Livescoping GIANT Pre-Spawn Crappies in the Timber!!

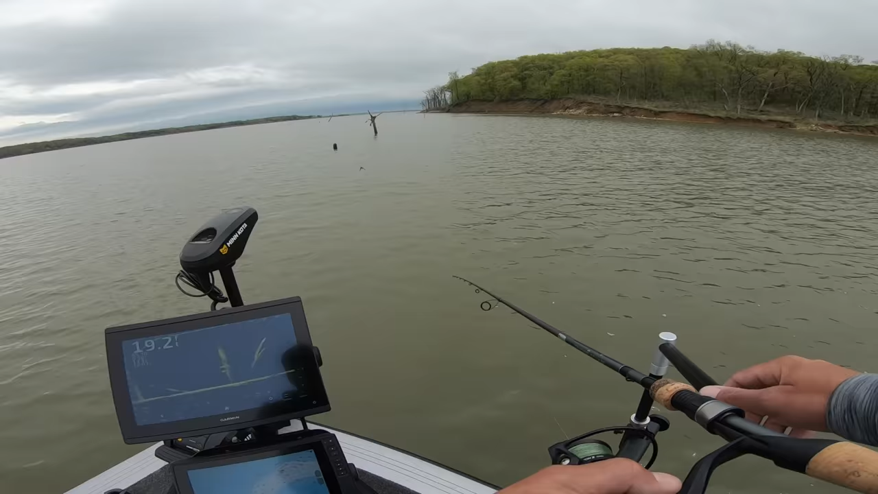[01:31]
that's a really big one right there i'd really like to get the bait in front of him